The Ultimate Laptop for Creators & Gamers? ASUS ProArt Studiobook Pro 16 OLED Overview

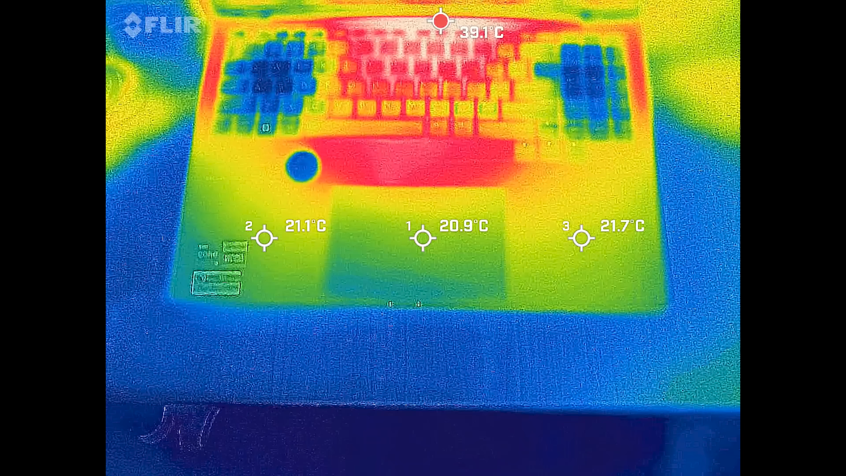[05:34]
Even in a combined CPU plus GPU stress test, I never thought the laptop felt hot to the touch.
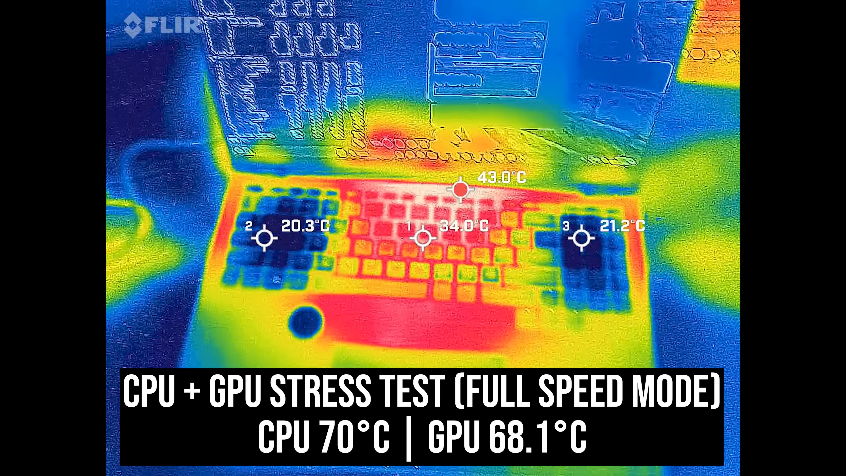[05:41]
It was actually really cool around the touchpad, dial and WASD keys, so wear your hands rest while working. The StudioBook is powered by a 4 cell 90 watt hour battery.